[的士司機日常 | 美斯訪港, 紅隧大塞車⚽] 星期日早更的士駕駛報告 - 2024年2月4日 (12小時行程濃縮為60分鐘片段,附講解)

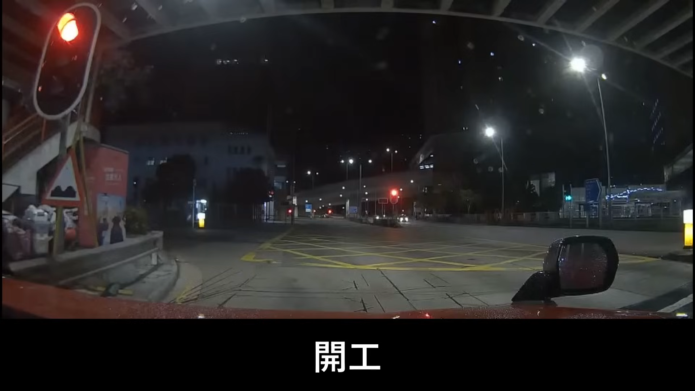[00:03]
咁今日咧星期日啦，咁啊一朝早咧就迟咗半个钟开工啊，但系都冇嘢嘅吓，都系咁样做嘅啫。咁就一开工咧，嗱虽然系迟咗半个钟啦，五点半开工啦，但我估计可能出翻去嗰啲散场嘅人流都应该仲喺度嘅。咁而家就经翻三号干线就出翻去啦。咁就而家我就思考紧咧。究竟去旺角好定去尖沙最好啊？咁啊，之前有都有人提过啦。
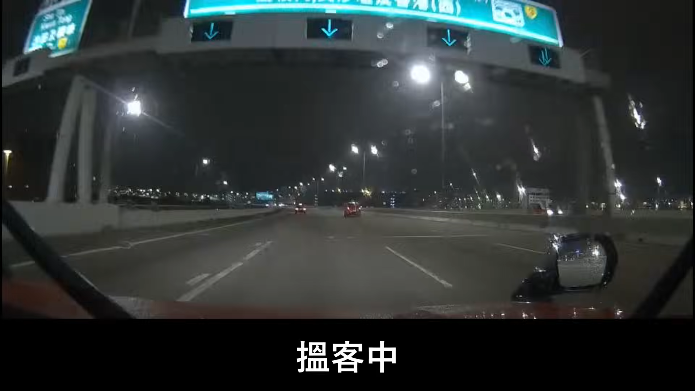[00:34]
通常星期日咧，啲人就中意去旺角嘅。但其实尖沙咀都有一定嘅人流嘅。咁唔知点解我本人咧就中意去尖沙咀嘅，或者系咯，我本人偏向去尖沙咀多啲。但系旺角嘅话就都 OK 嘅，应该都唔错嘅旺角啊。但系而家去尖沙咀睇睇先啦，因为我个心情最后我决定系跟个心情咯。
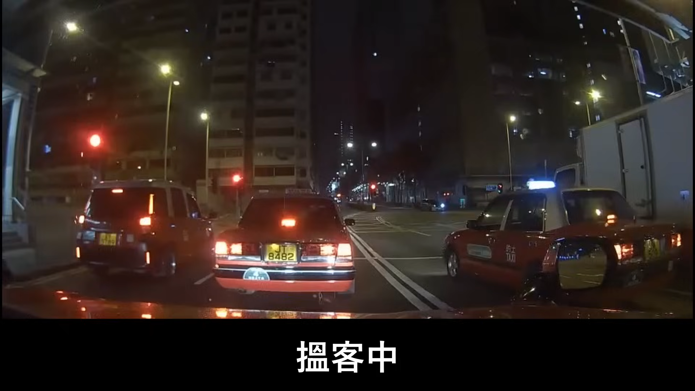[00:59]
咁我就去到头先嗰个交界位嘅时候，就决定尖沙咀。
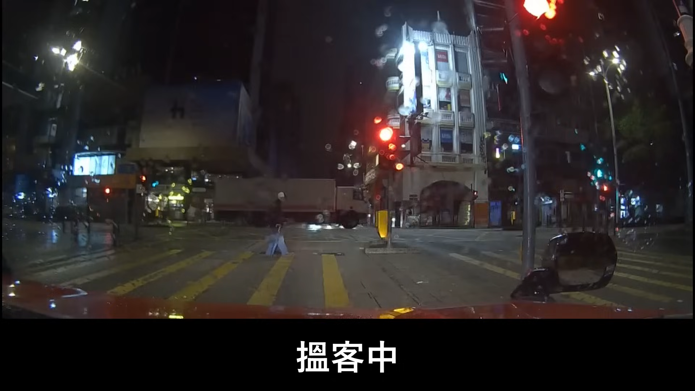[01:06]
咁好啦，但我呢度心感不妙，见到对面啊柯士甸道啲车咧空车出嚟咧，咁啊大镬啦！
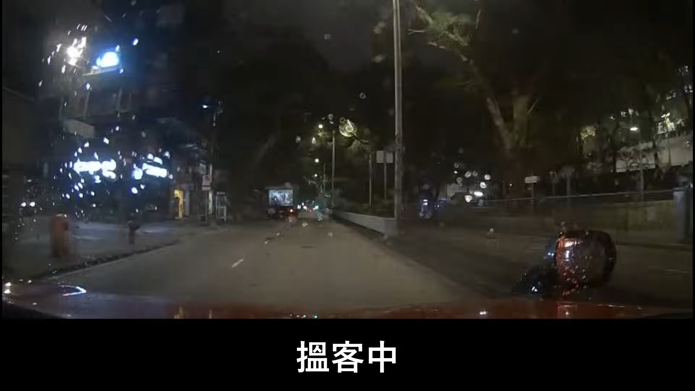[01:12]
尖沙咀冇人，我转入去呢、這个乐士佛台就知噶啦，冇人啊，大镬嗱！因为点解可以由柯士甸道睇得出？尖沙咀有冇人呢？就是因为在乐士佛台冇客的人都会经翻柯士甸路走的好多人。咁所以系啦。咁呢个时候接到个客呢就是 Uber 接啦，就喺呢个重庆大厦嘅。咁好啦，咁就呢度上客啦。
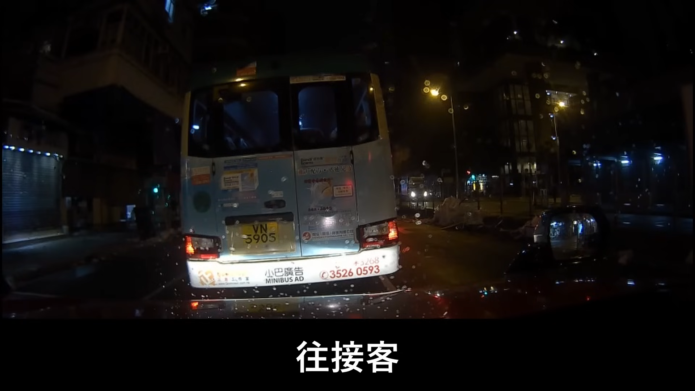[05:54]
咁咧，而家就直行呢个窝打路道先啦，去到呢个位砵蘭街口转入去，咁啊直行呢个砵蘭街去到朗豪坊嘅位置吓。咁呢度都有啲客噶吓，有啲街客噶，后边见到。好啦，咁由朗豪坊咧去马鞍山莲峰路啦，即系近嗰啲樟木头帝琴湾嗰啲位啦，咁就可以行青沙啦，可以行呢一个嘅獅子山啦，不過導航就寫行獅子山咪行獅子山咯嚇，獅子山就短啲嘅，